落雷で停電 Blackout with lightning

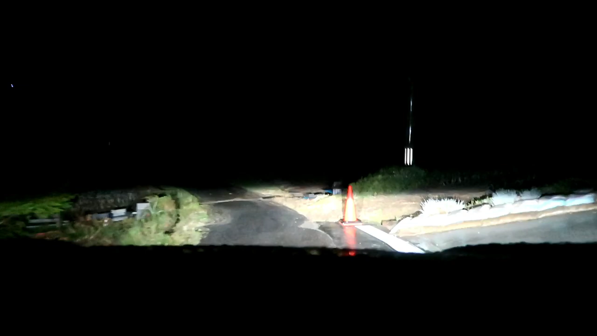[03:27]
まあ、見ての通り街灯も消えてますからね。
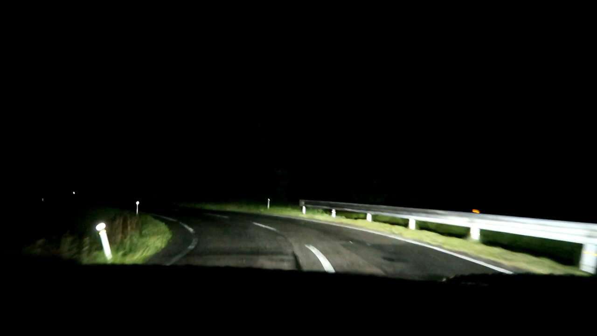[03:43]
東北電力の人かな、あるいは協力会社の人かもしれないですけど、
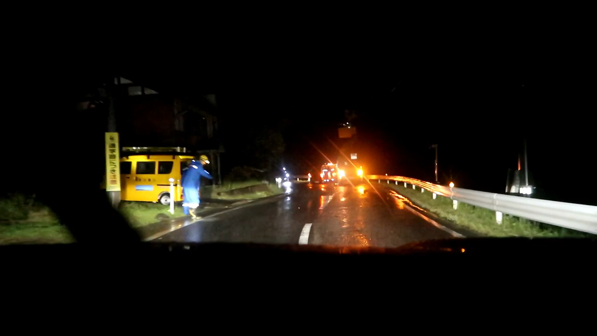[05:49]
東北電力さん、雨の中大変ですけど復旧お願いします。まあ明日までにちょっとやんなきゃいけない仕事もあったりするんで、ね、はい